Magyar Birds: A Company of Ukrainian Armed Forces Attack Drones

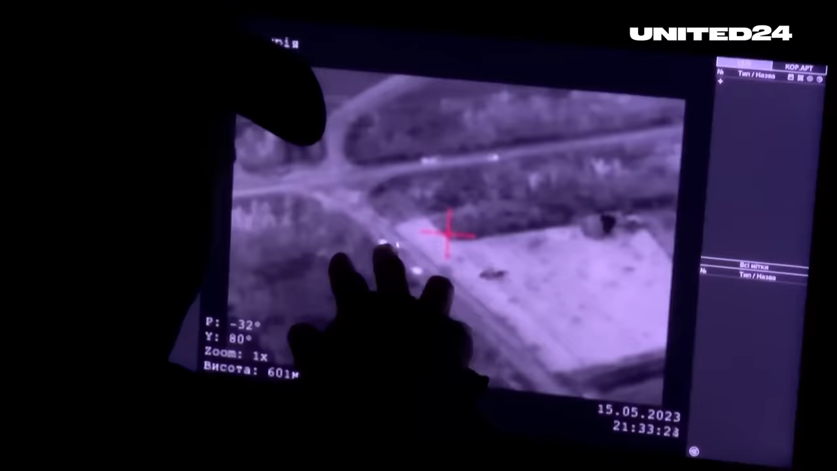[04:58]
In the meantime, the soldiers keep an eye on their screens to bring victory closer.